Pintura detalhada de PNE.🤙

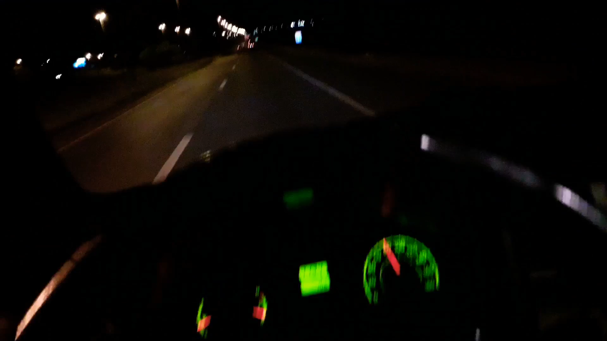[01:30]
Terminamos lá o serviço de hoje, que a gente foi executar, né? Agora estou indo pra casa. Já deixei o Elton Ramos na casa dele. Estou aqui na BR 060. Próxima semana vai aqui, na minha residência.
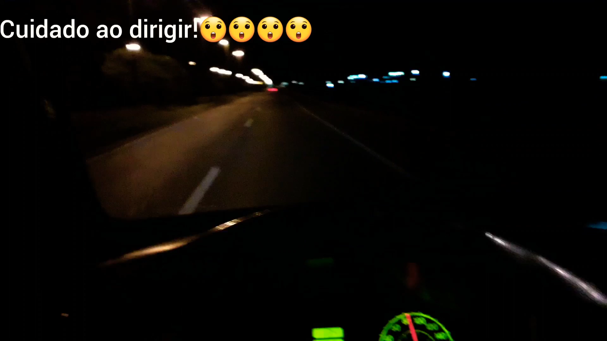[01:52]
Devagarzinho, tranquilo. A oitentinho. Não tem por que andar mais que isso. Venho aqui convidar vocês. Acompanhar o canal. Tem... A maioria dos serviços são de dias, né? Isso agora está sendo à noite, porque infelizmente, durante o dia está muito cheio o estacionamento. Pra não atrapalhar o contratante, nós estamos executando à noite, né? Mas a gente trabalha de dia também. Tá beleza?